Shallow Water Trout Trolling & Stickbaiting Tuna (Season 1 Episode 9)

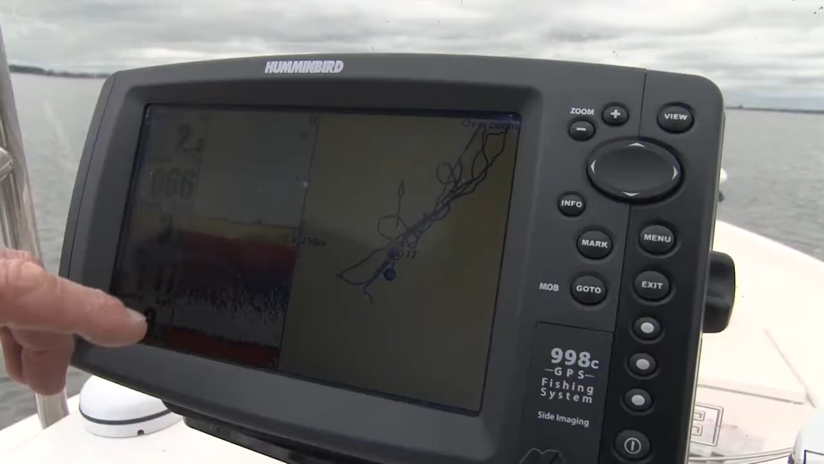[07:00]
As you can see here, we're in about only two metres of water.
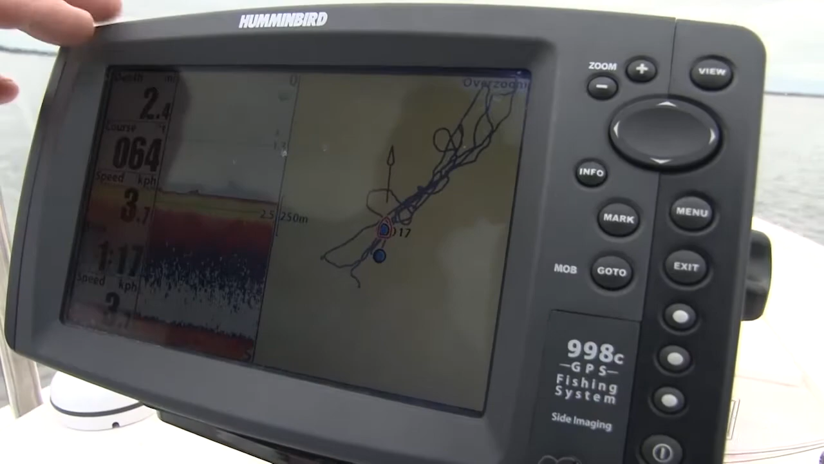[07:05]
So there's a few factors that we have to take into account when we're trolling in a lake that shallow.
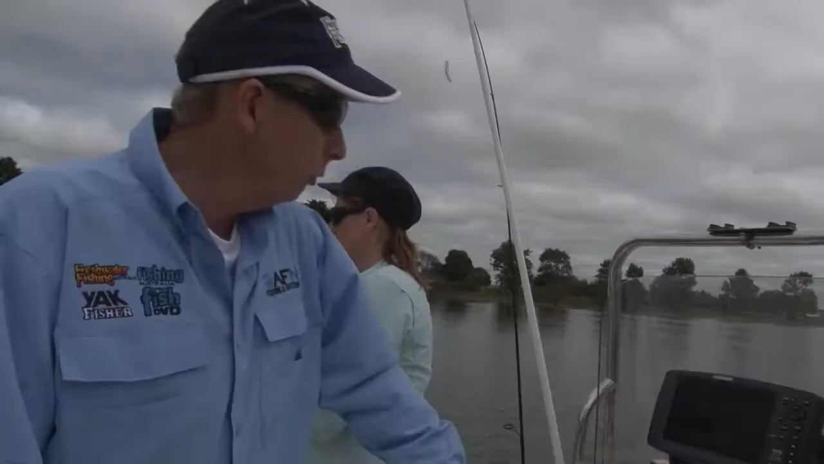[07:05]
The other important thing, as you can see here, this is my troll lines.
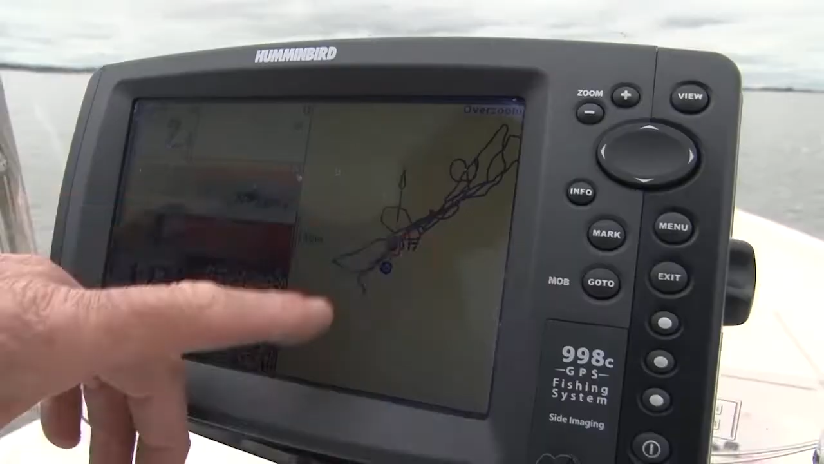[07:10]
Every time I catch a fish, I mark it.
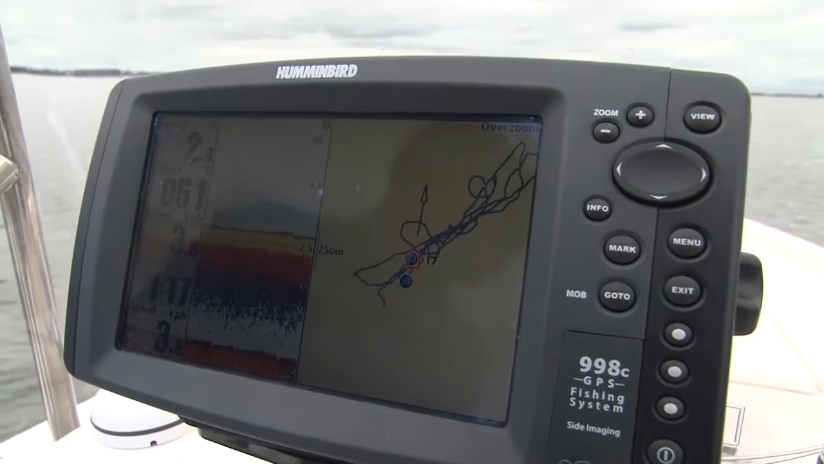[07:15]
It's amazing, even on a lake, how you forget where you've caught a trout. And quite often, where you catch one, you'll catch more.
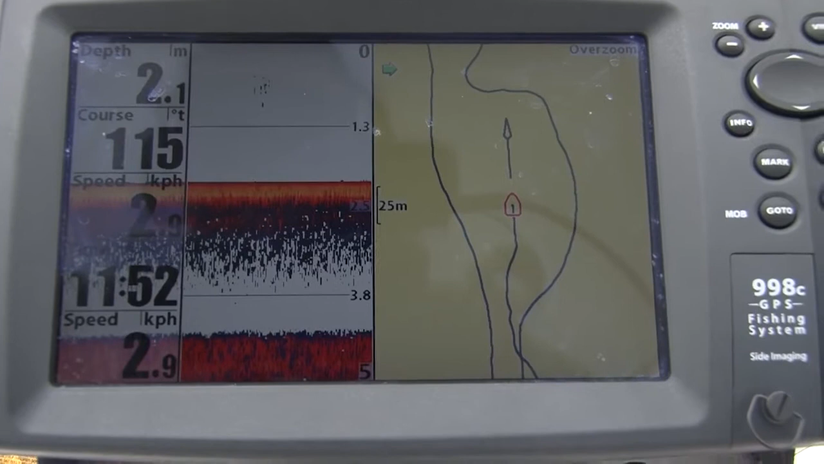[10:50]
On screen: depth 2.1 m
And as you can see on the screen here,
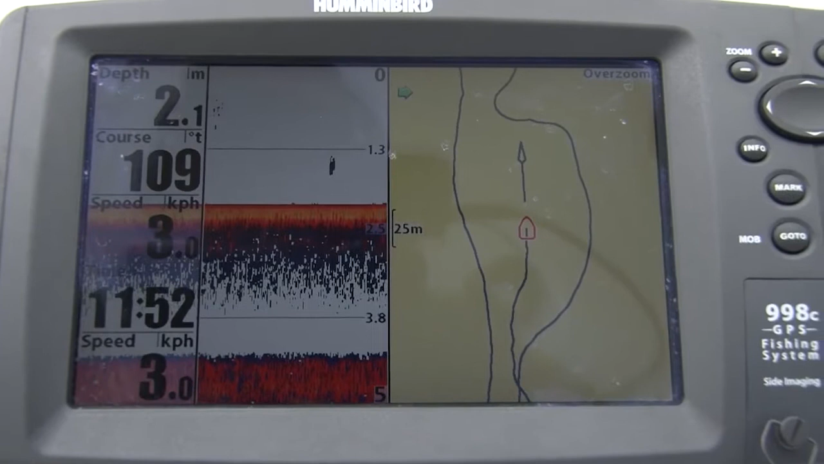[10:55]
On screen: depth 2.1 m, speed 3.0 km/h
I'm running at about 2.9 to 3 to 3.1 kilometres an hour.